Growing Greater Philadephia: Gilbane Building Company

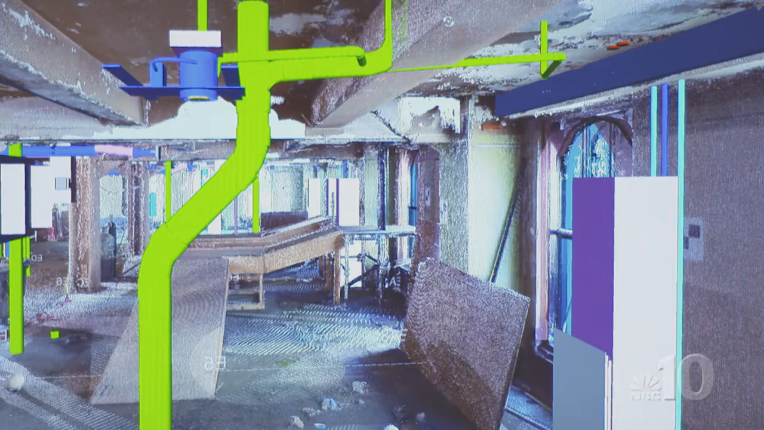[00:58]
But we had drawings that showed where people thought everything was.
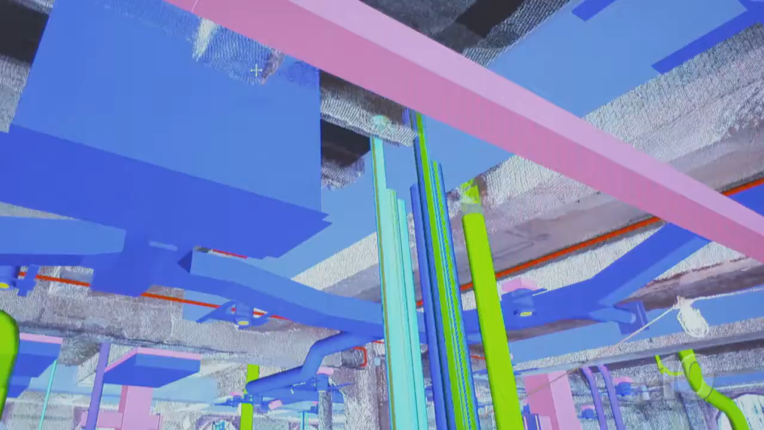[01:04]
The laser scanning proved that the actual conditions were different than those drawings. There's beams shown where there's actually no beam.
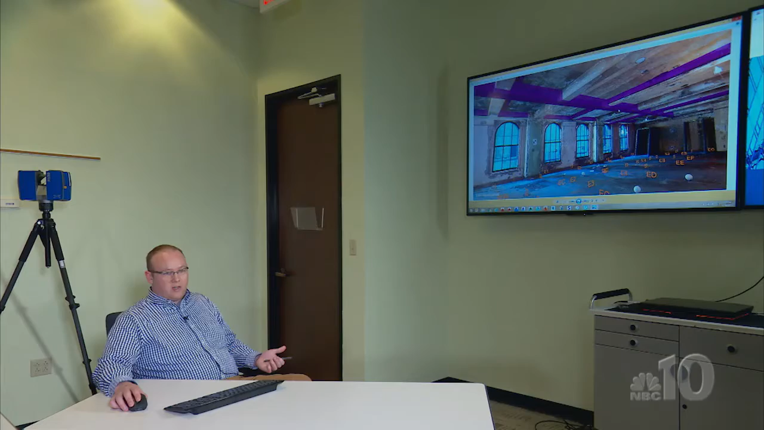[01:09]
There's beams shown in the real world where the design didn't account for it.
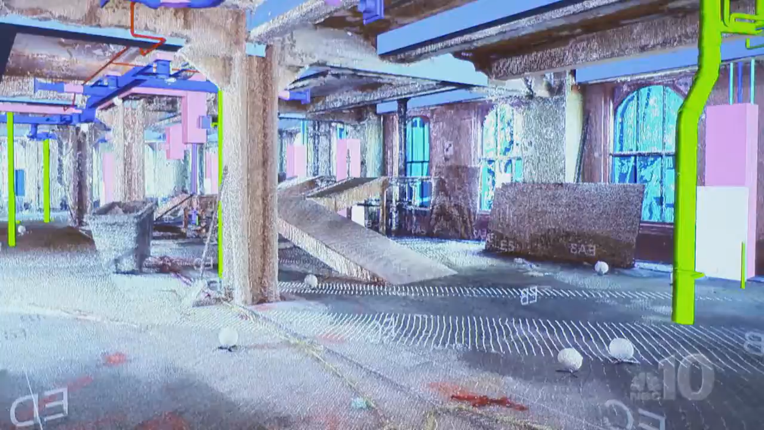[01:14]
There's beams shifted offline, there's beams at different heights, different depths.
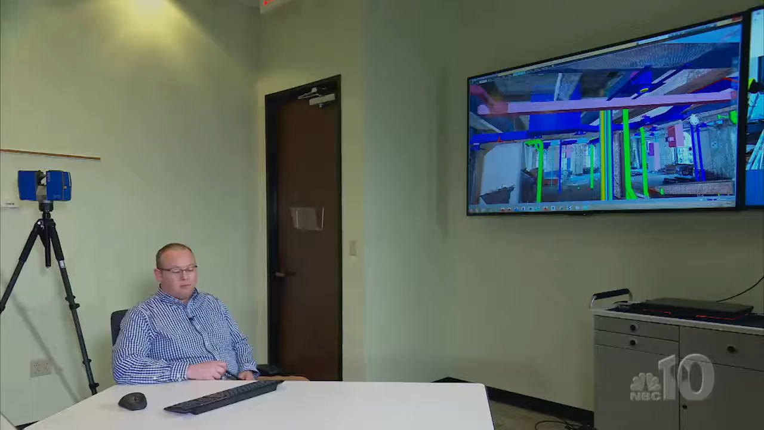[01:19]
That's a major design change that, if you don't find that before you get out to the field, that causes major delays.
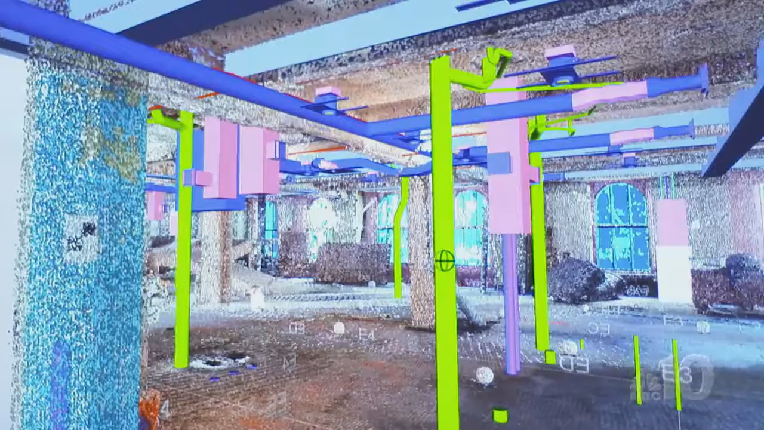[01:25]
And without laser scanning, we never would have been able to do that and keep the project on schedule.